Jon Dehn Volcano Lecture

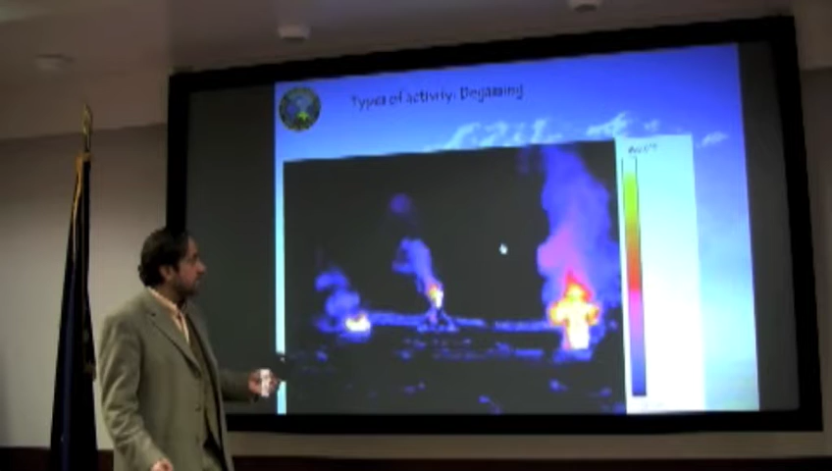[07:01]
But constantly producing gas at each little vent at a different rate and at a variety of places on the volcano.